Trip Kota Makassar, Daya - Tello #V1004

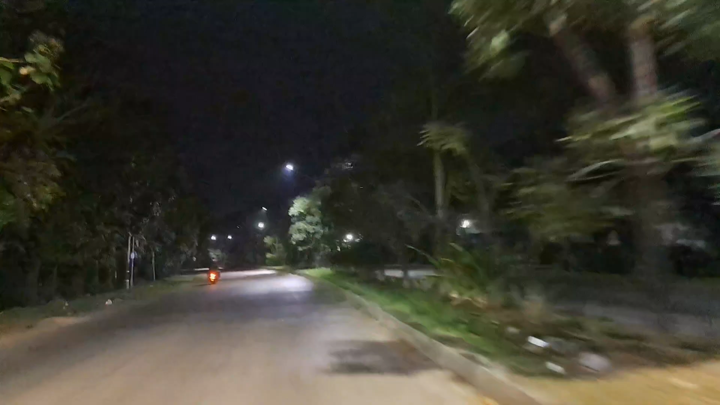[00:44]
dari Dayak ke Telok, tepatnya di
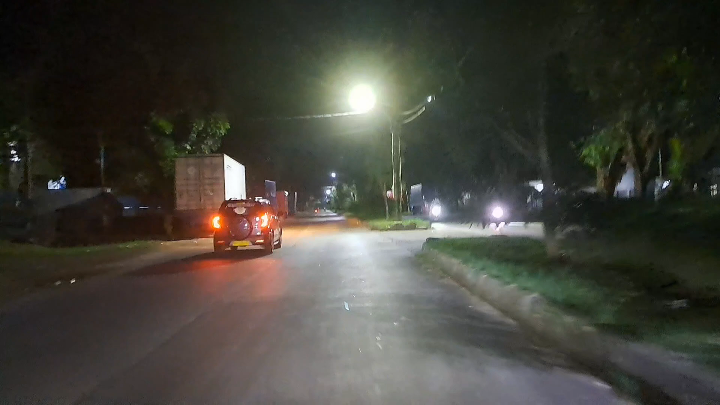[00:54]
kawasan industri Makassar Kima, jalan Makassar Raya.
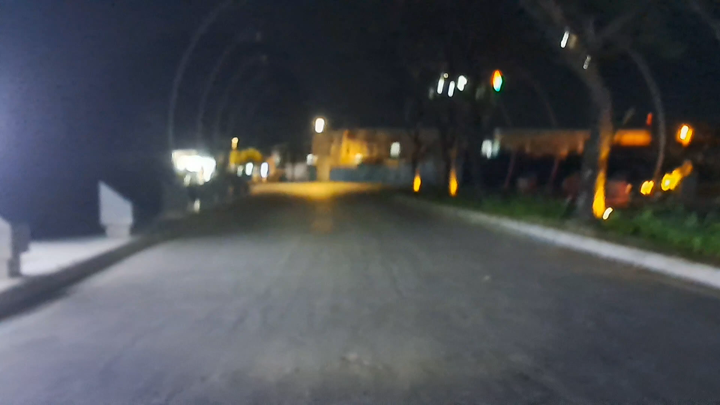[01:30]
Saya menuju ke Jalan Perintis melalui kawasan Niaga ke Jalan Parumpak.
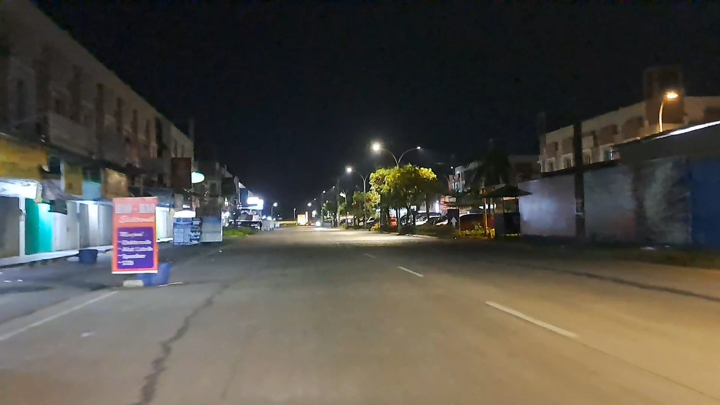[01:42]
Walaupun sudah kurang kendaraan, di sini cukup terang dengan lampu-lampu ada di sekitar area
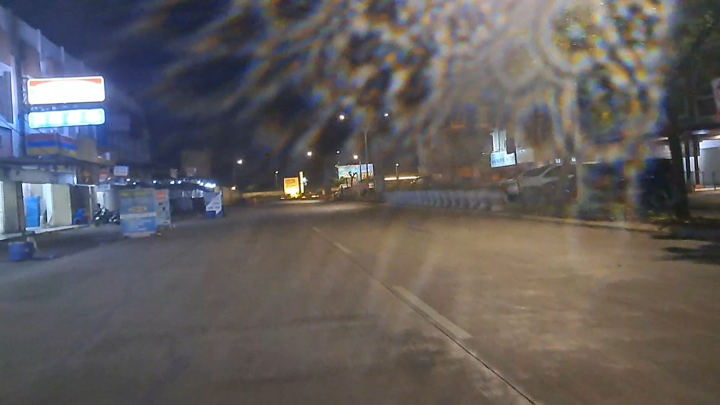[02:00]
pertokoan. Sahabat sekalian, dari kawasan pusat Niaga Daya, saya kembali menyapa sahabat sekalian.
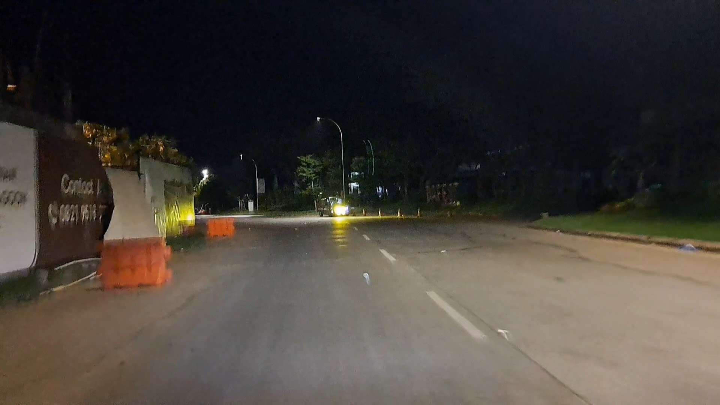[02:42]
Alhamdulillah di Jalan Parumpak luar biasa perkembangannya, dan saya sudah hampir di depan
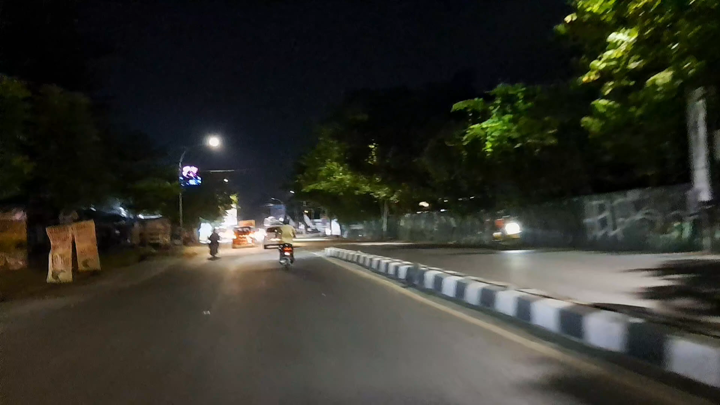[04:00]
Sekalian di depan dari pertigaan ini kita belok atau putar balik untuk mengarah ke
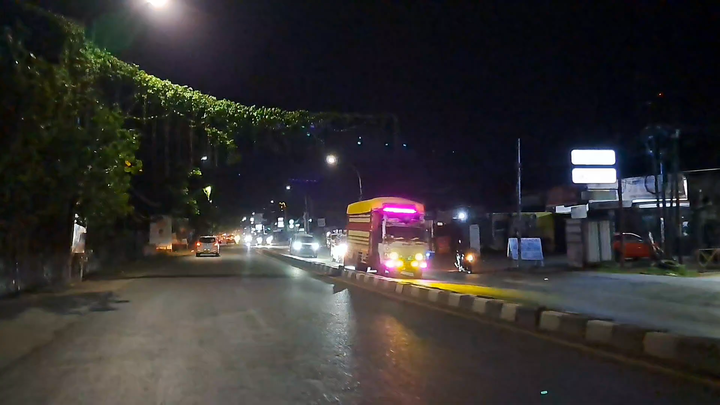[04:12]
daerah Telok.
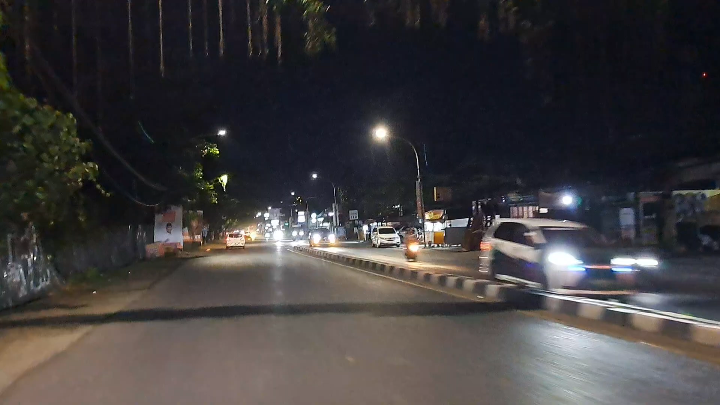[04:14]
Sahabat sekalian, sekitar jam 1 dini hari
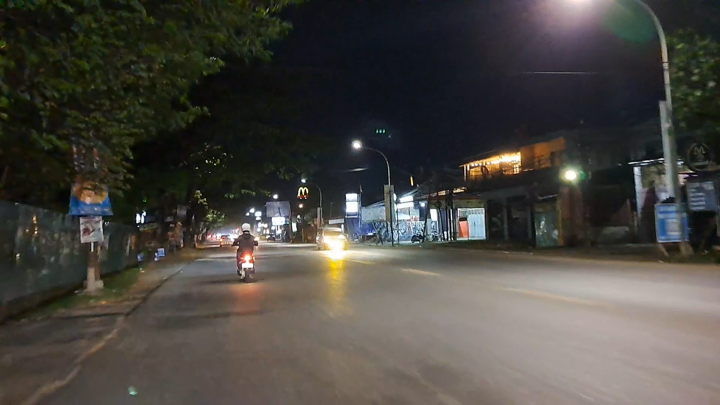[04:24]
masih banyak kendaraan yang lalu lalang, dan memang ini Jalan Perintis
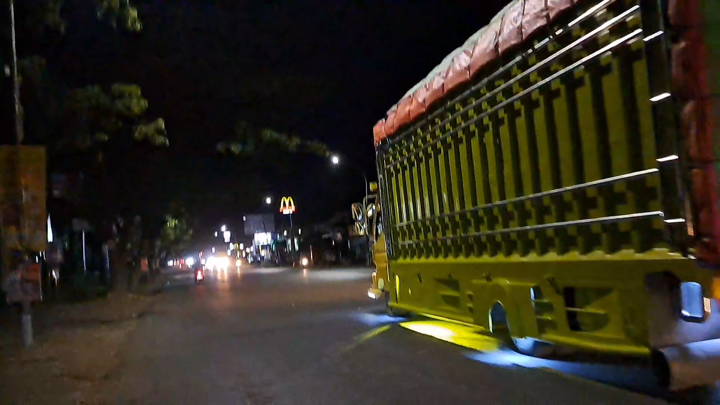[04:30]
Kemerdekaan merupakan jalan poros Trans Sulawesi lintas barat
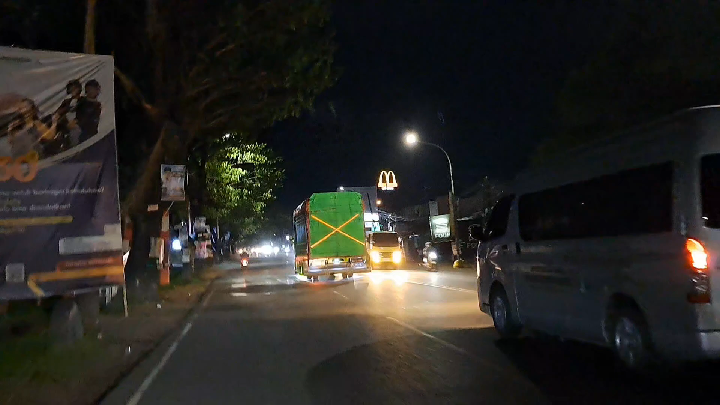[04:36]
yang tidak pernah betul-betul sunyi dari arus kendaraan,
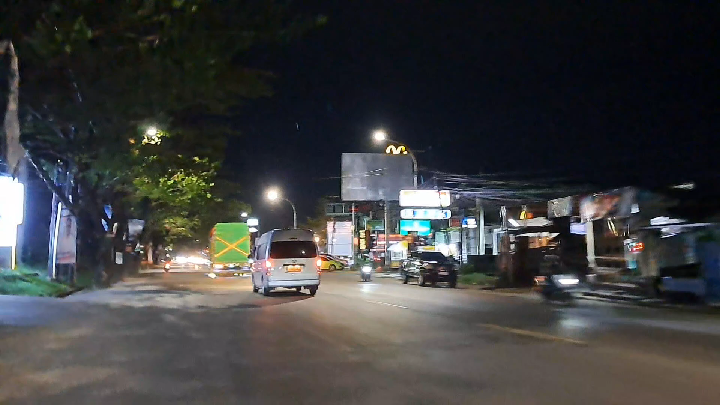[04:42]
baik roda 2 maupun roda 4, dan lebih dari 4 roda seperti trailer dan kontainer.
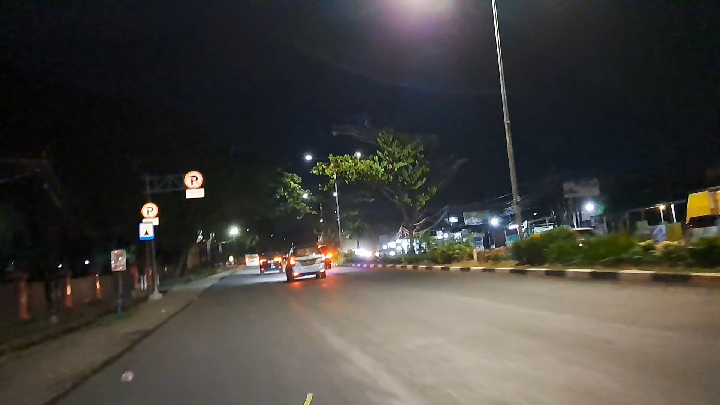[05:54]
Sekalian walaupun di hari untuk di traffic light yang depan mesti kita hati-hati karena sering terjadi kecelakaan hanya karena tidak ada menghalang antara dua arah. Sama sekalian, alhamdulillah.